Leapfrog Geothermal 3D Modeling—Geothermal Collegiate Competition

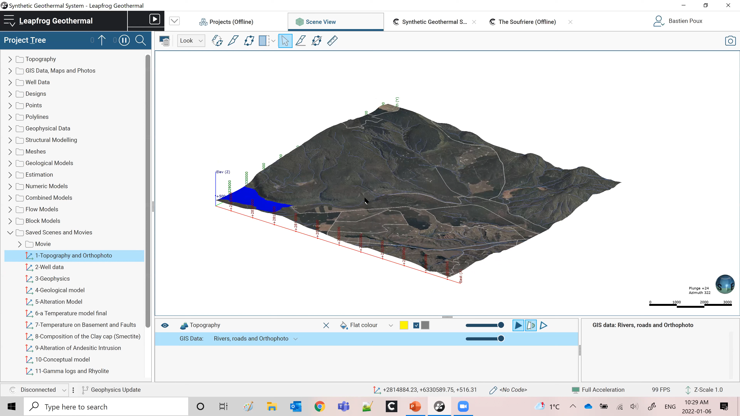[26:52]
So this is a simple, uh, digital elevation model. And you see right away the interest of looking at it in 3d. Uh, you can, uh, you can hear, see here the topography and you can look at, you can, you can put as many images as you want on top. So here's an auto photo, but we can also look at a geological map.
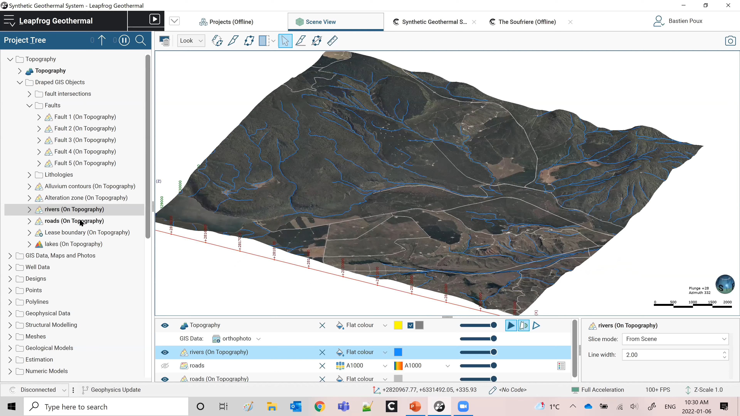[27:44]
Um, you can put these boundaries or any, uh, like fault locations, anything that's on surface. Now I'm going to talk a bit about the different types of well that you can integrate.